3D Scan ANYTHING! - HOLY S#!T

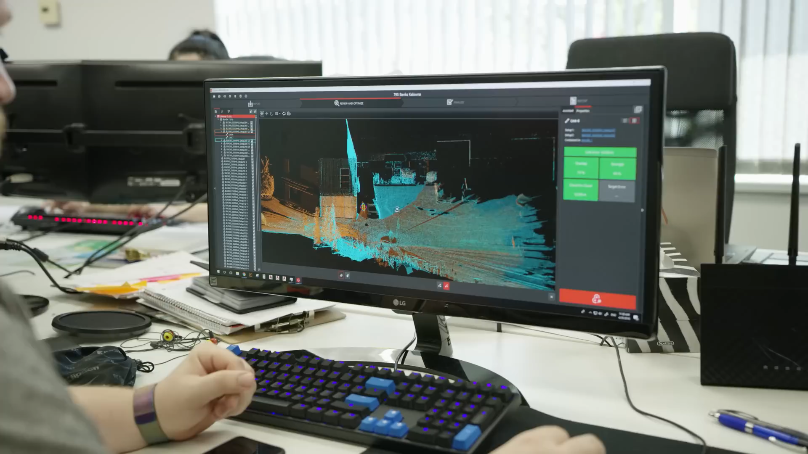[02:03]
or something along those lines and this little sticker right here that I guess FLIR probably twisted Leica's arm
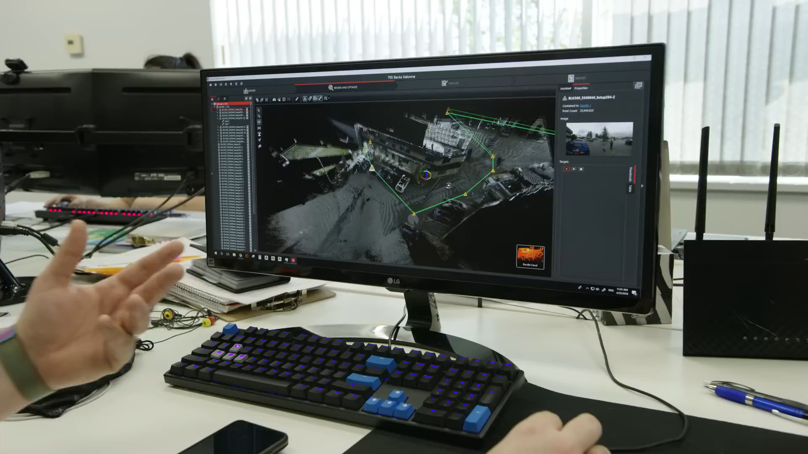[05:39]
now it's not perfect it doesn't handle or this model anyway doesn't handle things like the inside of a cave very well so for mining
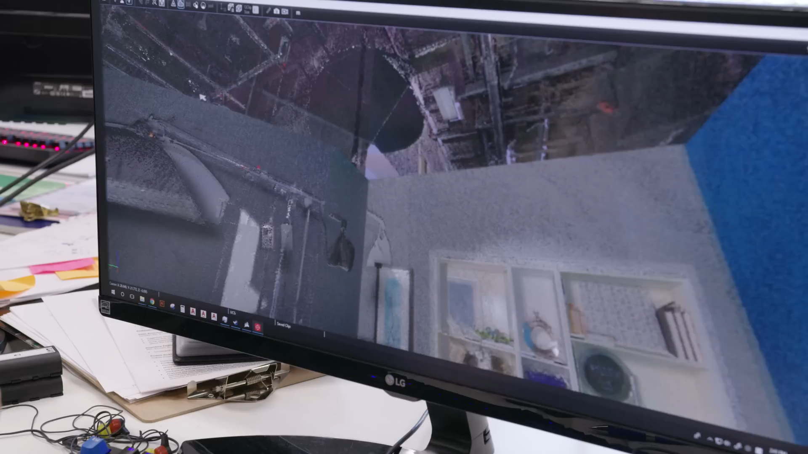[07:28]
so this you guys is the bedroom set it goes all the way up to the ceiling too okay so Daniel's company uses this primarily for measuring like surveying a construction project as we mentioned
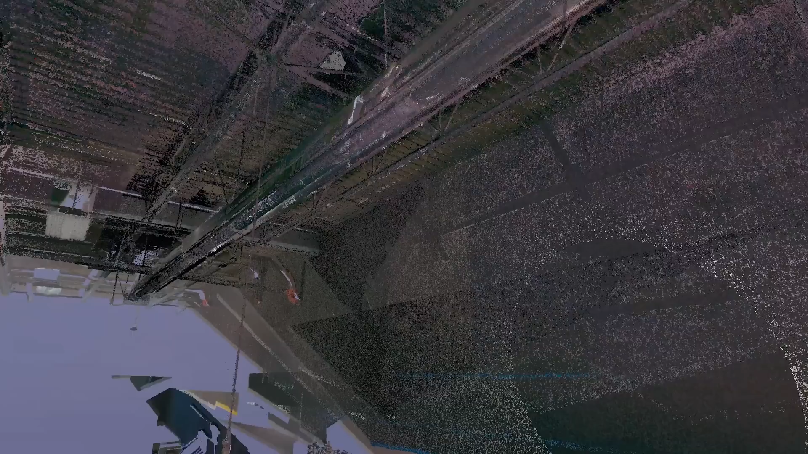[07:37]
before but this tech has actually been known to be used in the production industry as well so
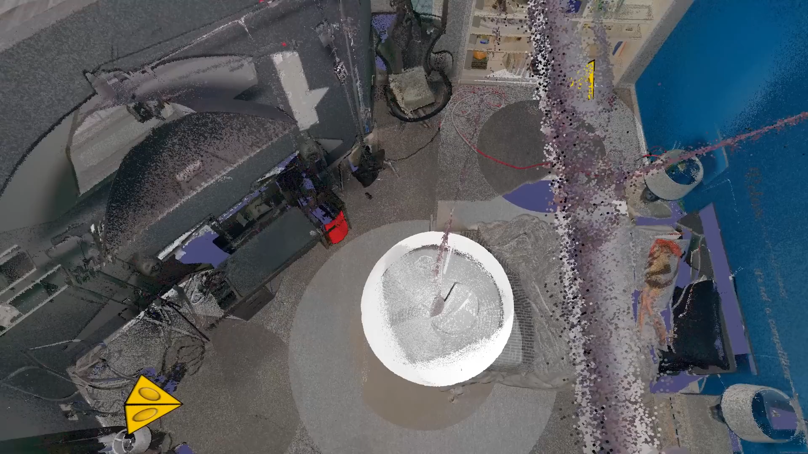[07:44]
what they could do is they could take a space or in our case a set or a location
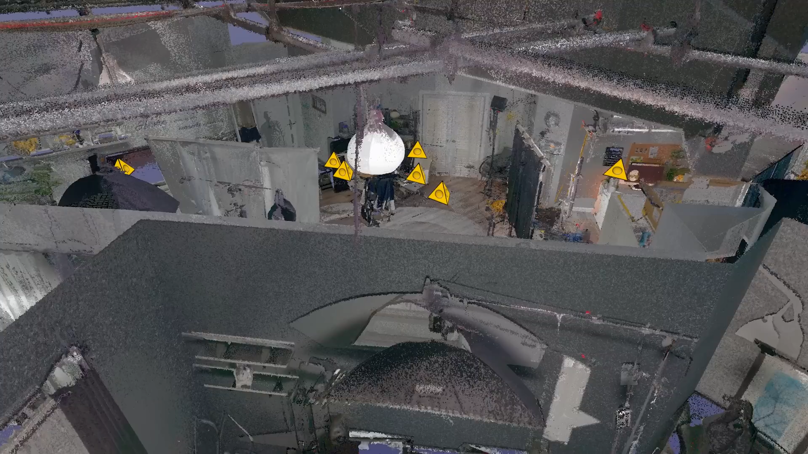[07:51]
and then they could import this information because
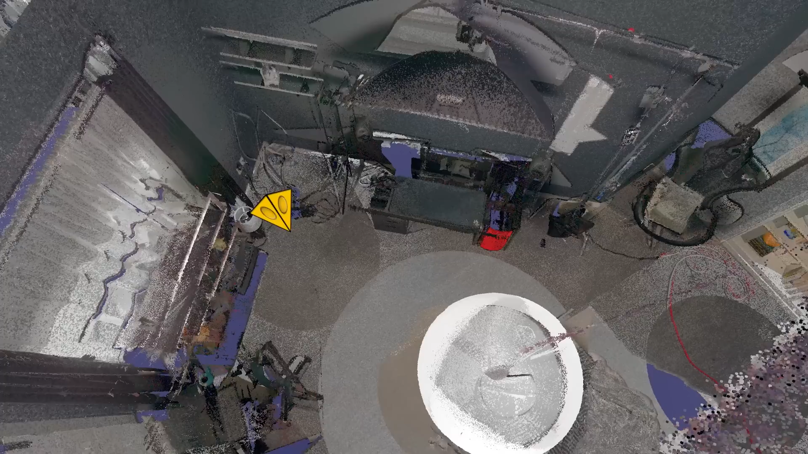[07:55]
this is all just just just like a point cloud they can take all this information and they can create a model in 3ds
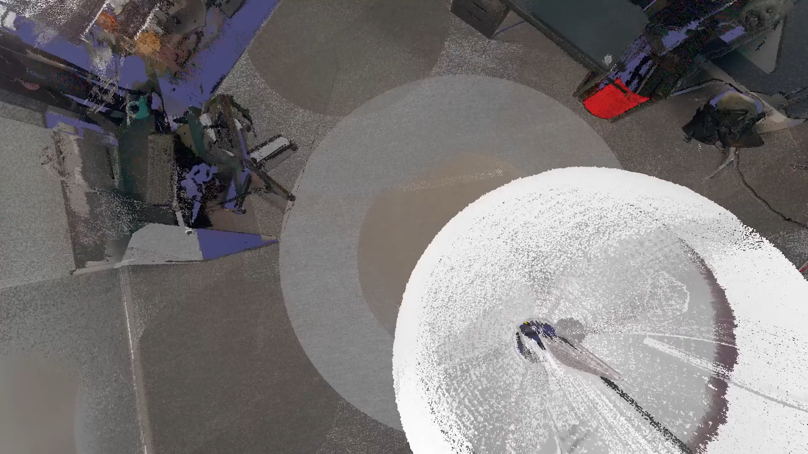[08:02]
max or Maya and then what they could actually do is they could build up a set